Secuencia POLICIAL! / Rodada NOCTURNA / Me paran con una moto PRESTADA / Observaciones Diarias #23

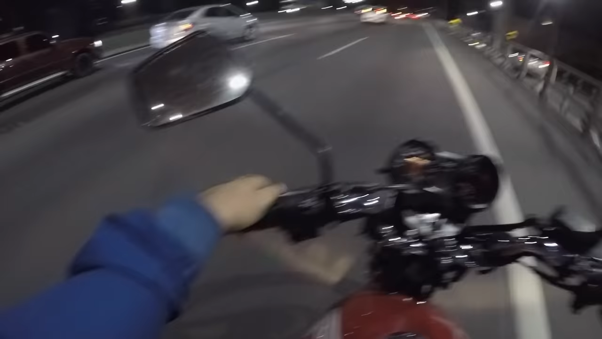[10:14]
Encima, acá está lleno de radares. Por eso estoy yendo a 80. Chabón con el auto ahí. Mirá, acá hay uno. Y hay un montón, es un tramo re corto. Alguno si sabe y anda por acá me puede decir si alguna vez a la moto le llevó la multa acá.
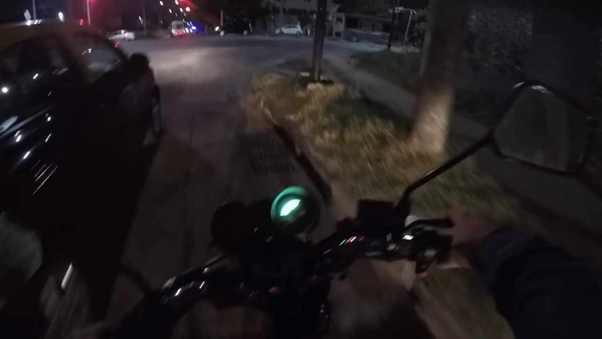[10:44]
Otra vez voy a tener que pasar por la subida trambólica esta.
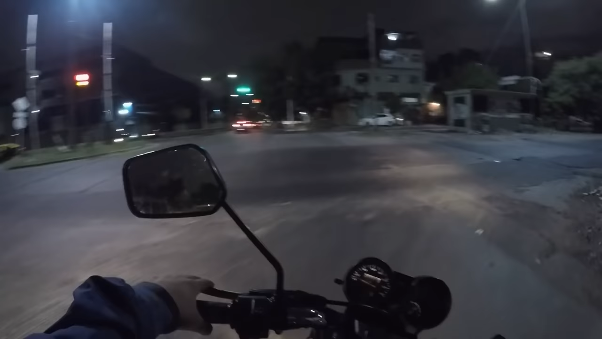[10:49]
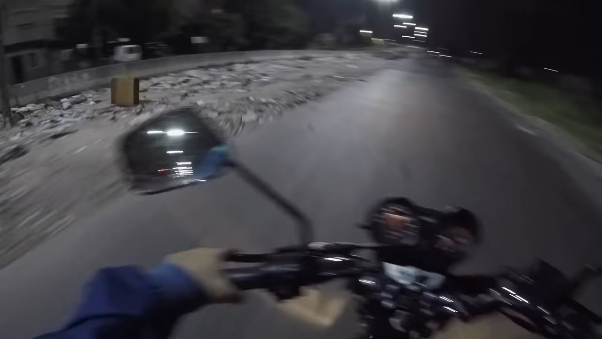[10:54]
Y acá siempre es tremenda la mugre, porque acá se juntan un montón de carros, mirá. Si venís derecho te comes una montaña de...
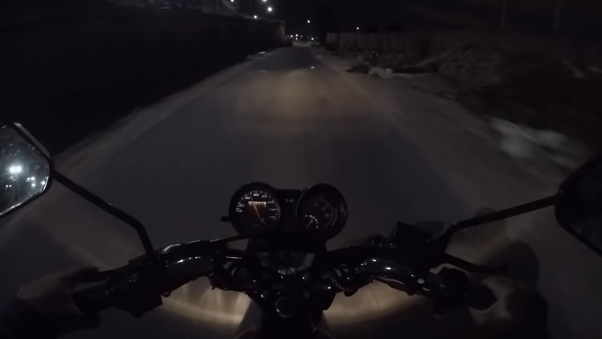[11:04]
Sí, es bastante horrible pasar por acá.